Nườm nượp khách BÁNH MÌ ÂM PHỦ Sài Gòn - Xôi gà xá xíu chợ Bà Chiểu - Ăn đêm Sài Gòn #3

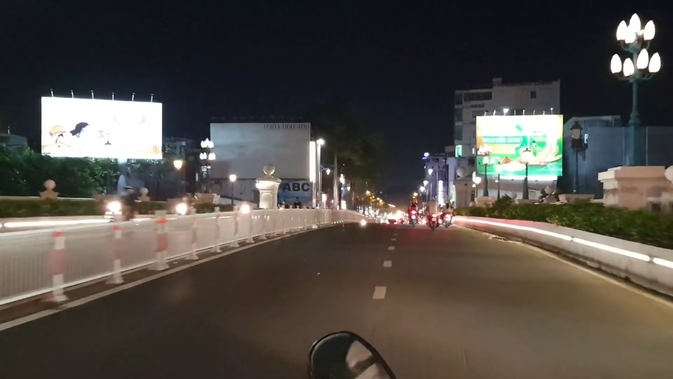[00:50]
tiên hoàng của Bình Thạnh rồi. Đây là ngã ba Đinh Tiên Hoàng, Vũ Tùng.
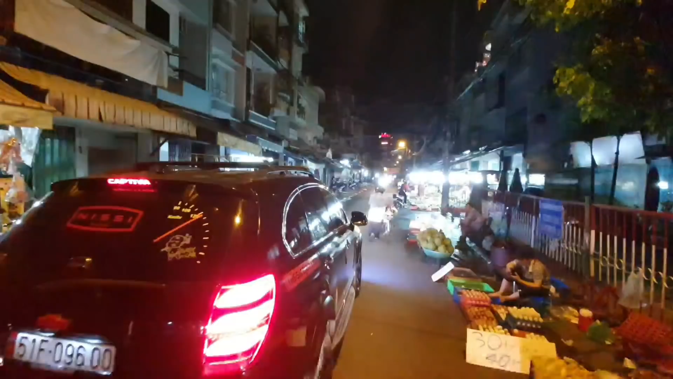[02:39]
Cái chợ đường Vũ Tùng, chợ Bà Chiểu. Ở đây là chợ Bà Chiểu.